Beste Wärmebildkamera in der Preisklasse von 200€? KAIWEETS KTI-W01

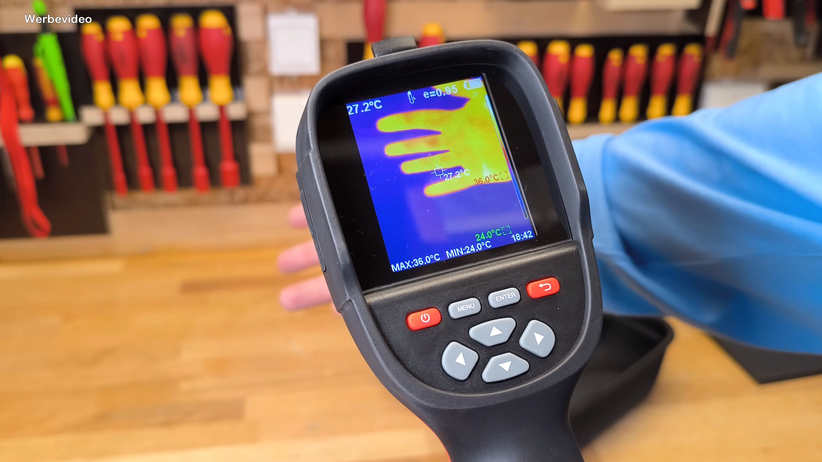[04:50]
On screen: spot 27.2°C, max 36.0°C, min 24.0°C
Und dass wir hier dann tatsächlich auch die Anzeige bekommen. Immer die Höchsttemperatur wird einmal fixiert. Die niedrigste Temperatur im Bild, das könnt ihr natürlich auch noch einstellen, welche Temperatur überhaupt detektiert werden soll etc.
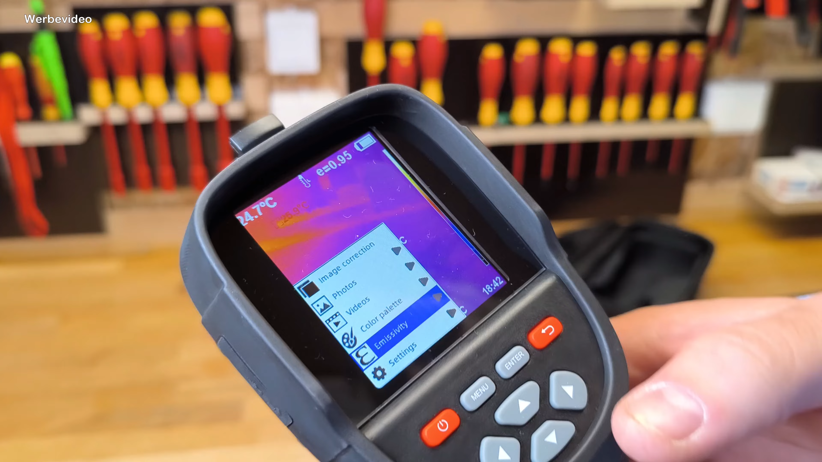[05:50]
dass man dann eben auf einen Emissionswert noch einstellen kann und die Kamera dann damit eben noch so ein bisschen mehr geeicht wird, sage ich mal. Dann haben wir hier die Settings mit dabei, dann haben wir Auto Shutdown, das heißt, die Kamera schaltet nach ein paar Sekunden dann im Nichtbetrieb dann auch aus.
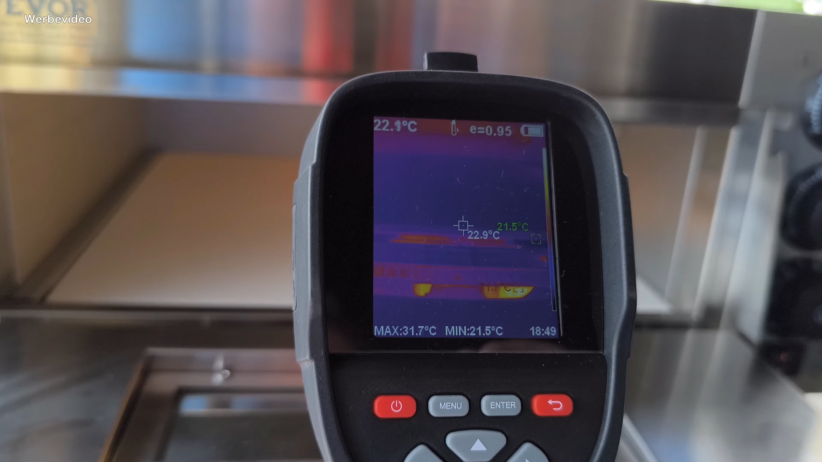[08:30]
On screen: spot 22.9°C, max 31.7°C, min 21.5°C
Und ansonsten wird er jetzt natürlich immer heiß. Heiz sind wir bei 23, 24 fast und so weiter. So kann man dann den Aufheizvorgang auch noch mal überprüfen. So, ich habe jetzt hier mal ein Fahrzeug angestellt, beziehungsweise angemacht.
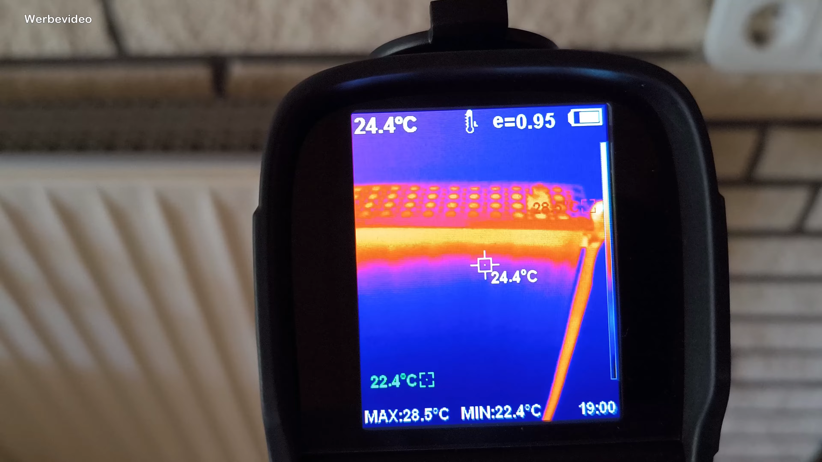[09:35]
On screen: spot 24.4°C, max 28.5°C, min 22.4°C
Ich habe den jetzt nur kurz aufgedreht, wieder zugedreht. Und ansonsten seht ihr hier die Hitzeverteilung, wo das jetzt alles heiß wird, wo man vielleicht nicht anfassen sollte oder wo vielleicht irgendetwas nicht funktioniert.
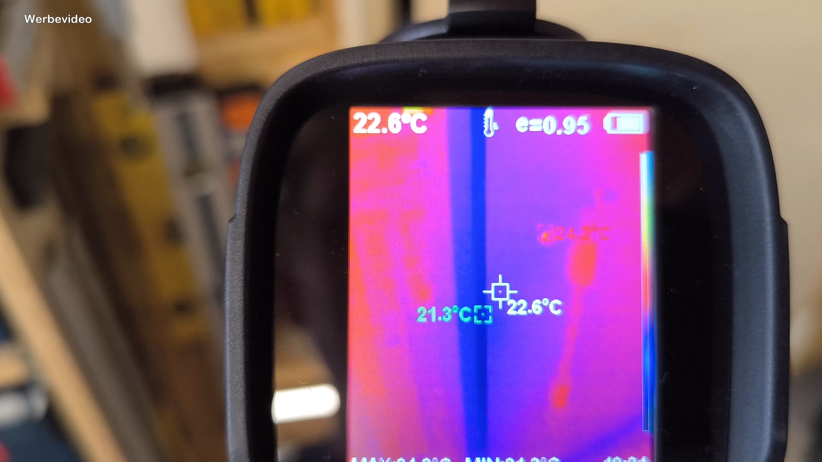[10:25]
On screen: spot 22.6°C
Aber so ist das schon mal auf jeden Fall eine coole Geschichte. So kann man dann, wie gesagt, Wärmebrücken, Kältebrücken dann detektieren, dem auch dann Schimmel vorbeugen oder natürlich Energieverlust.
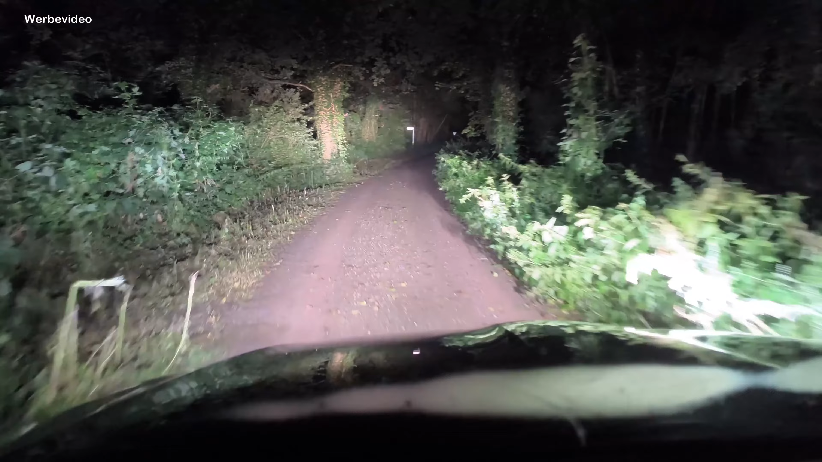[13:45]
Aber wir sind noch zwei... Ich weiß, ob wir das wollen. Hier sind auch so komische Geräusche, ne? Also es ist schon... Es ist dolle merkwürdig. Und es ist so stockduster heute. Gut, das Xenon-Licht, das ist hier wirklich richtig hell.